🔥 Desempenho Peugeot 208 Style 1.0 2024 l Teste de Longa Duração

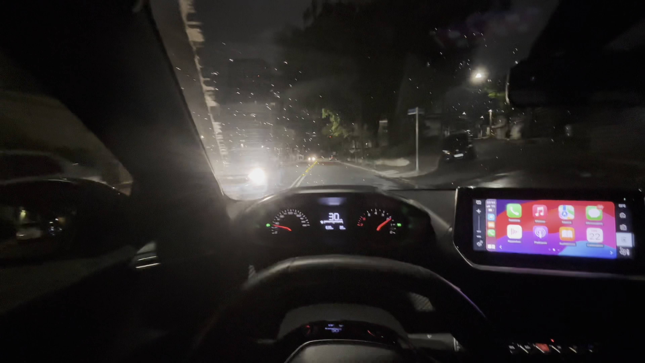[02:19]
Peugeozinho tá zerado, vamos ver quanto que tá o consumo dele andando só aqui nesse trajeto 10.6km por litro, andando só aqui no bairro,
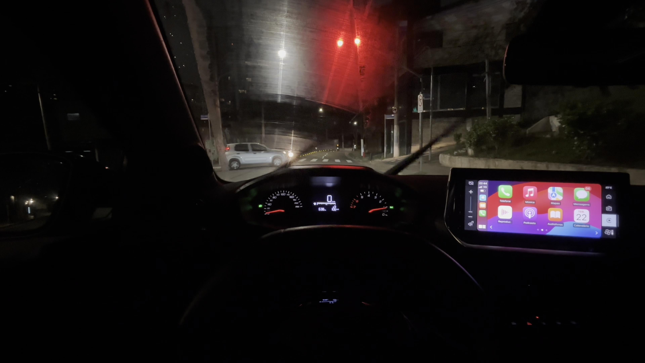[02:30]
né Faz tempo que eu não andava com ele, só aqui no bairro? É, enchi o tanque, só andei aqui no bairro mesmo Eu saí do 2008, agora eu vi que a tela, essa tela aqui não é idêntica à dele A resolução é pior aqui no 208, né Mas, o carro é bom, é muito bom e muito confortável O pessoal falou bastante do banco do 2008 E o do 208 é um pouquinho mais duro ainda Mas é gostoso, é bem gostoso também de andar Agora,
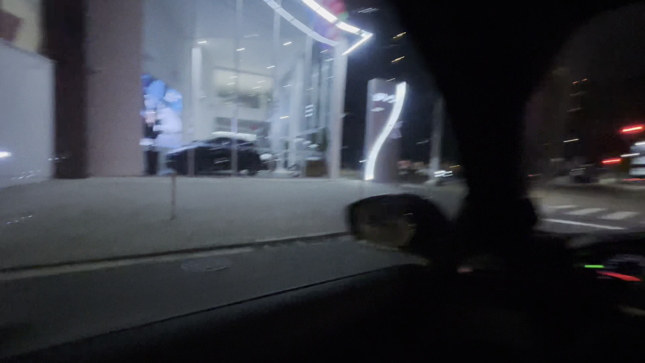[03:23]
ó, a BID aqui Tô apaixonado pelos carros da BID também Então, eu já vou me antecipar e dizer pra vocês o seguinte Eu quero que vocês me digam se a gente mantém os dois Peugeot aqui E acelera os testes com ele Ou se deixa eles como carro da casa mesmo E vai apresentando de vez em quando Porque, por exemplo, amanhã eu tenho que sair Eu vou sair já com o 208 É, eu vou sair com o 208
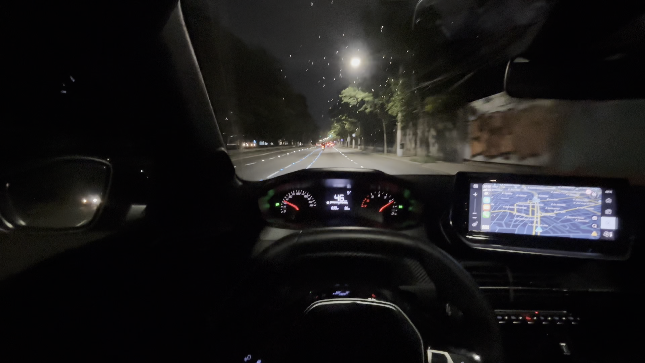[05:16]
Parece que vem chuva aí Tá 10.8 agora Você vê que só andar em via de trânsito rápido Vai melhorando bastante, né Esse motor é muito econômico Pelo menos é como tem sido mostrado até aqui
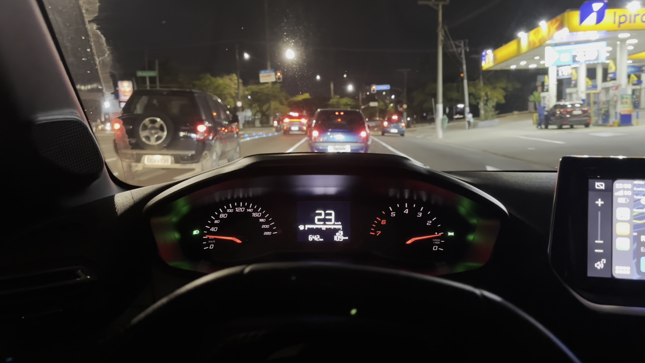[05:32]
Estou vendo de Dolphin E é o Dolphin de entrada Não o Dolphin Plus
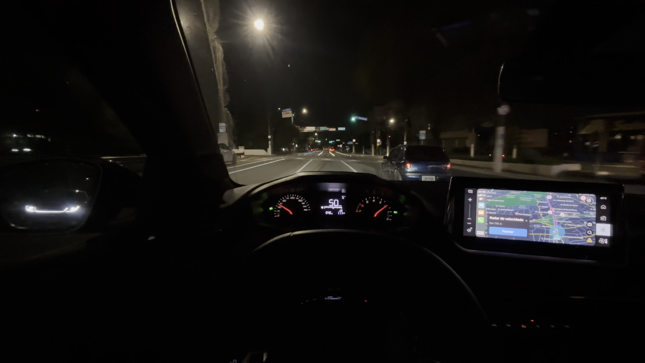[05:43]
Eu vejo muito, muito na rua aqui em São Paulo Nesse bairro principalmente, né Opa, cinquentinha Não vamos passar acima da velocidade Pegar um pedacinho da rodovia dos imigrantes Ah, vou ter que ir embora Pegar um pedacinho da rodovia dos imigrantes E vamos embora O farol ilumina bem, né Ilumina lá na frente De forma muito confortável pra dirigir Direção bem direta O consumo tá 11.1 km por litro
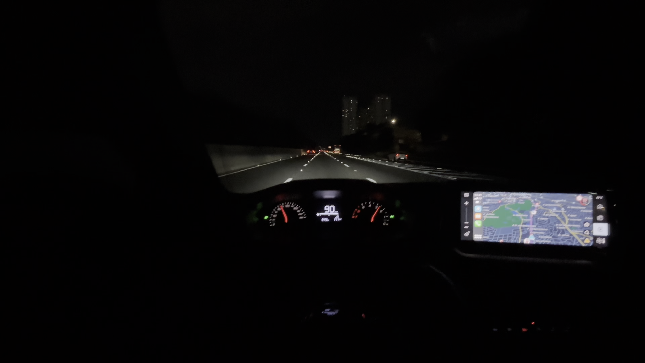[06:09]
Não, é impressionante como ele não faz esforço Pra andar nessa velocidade, né Já tô quase 100 km por hora Um pouquinho menos de 3 mil giros E vai bem Não transparece A forma como você dirige aqui Não transparece a velocidade, né Então aquela sensação que a gente já tem Quando o carro às vezes é moderno De não transparecer a velocidade que tá Por questões tecnológicas De uma forma geral Pelo conforto acústico E por aí vai Aqui no iCockpit A situação é ainda mais evidente Porque ele...
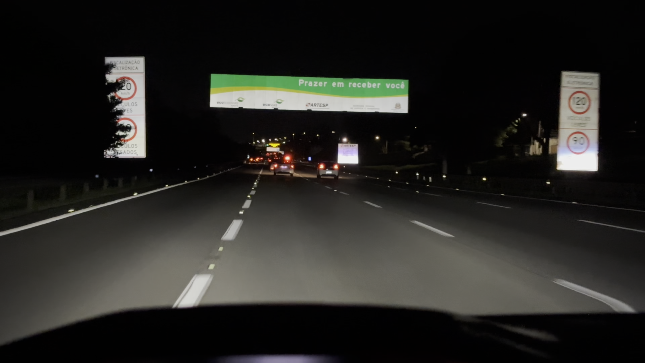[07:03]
Do 208 Olha como iluminam bem Muito bem mesmo, né
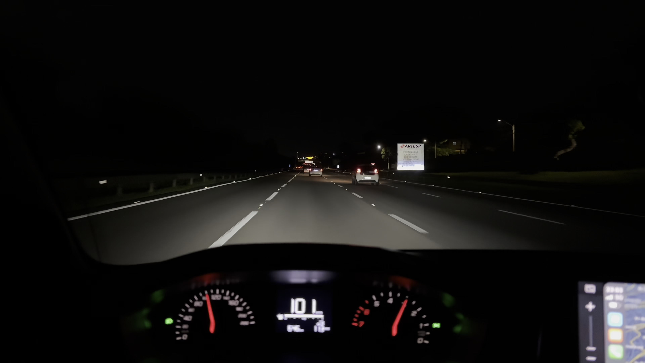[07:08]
Vocês não tem ideia Quanto esse carro tá despachado Ele tá muito despachado Perciano aberto Eu falei que ia despachar ele, né Pra eu andar nessa velocidade aqui Eu tenho que ficar tirando o pé Só tô relando aqui no acelerador
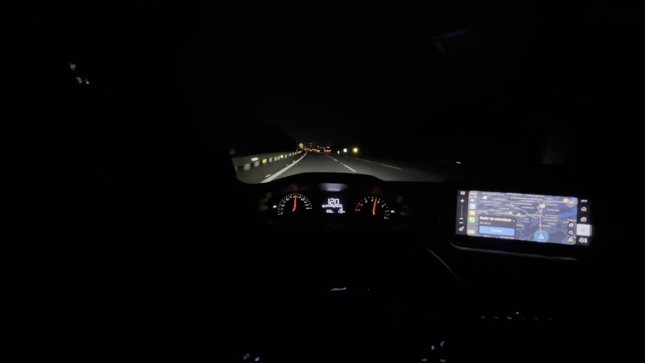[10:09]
E manteve ali os bons 11.3 km por litro 1.0 aspirado, hein Todo mundo vai saindo da frente Porque o farol tá no limite do faixo Ali como eu falei Então ele dá umas piscadas Infelizmente
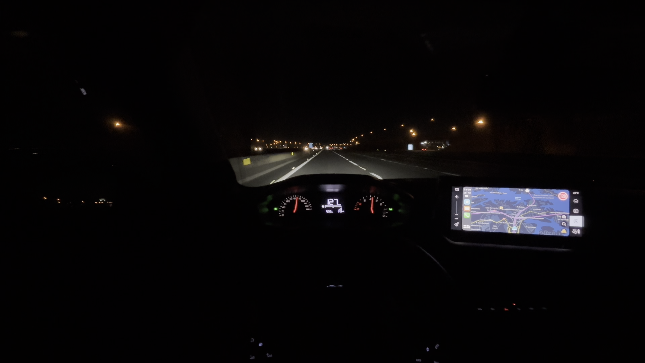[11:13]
Direção direta Direção direta Suspensão muito macia E confortável E ao mesmo tempo Um carro bem na mão Outro radarzinho aqui Será que é um polo ali Ou um Logan Não sei Acho que é um Logan O farol dos dois é parecido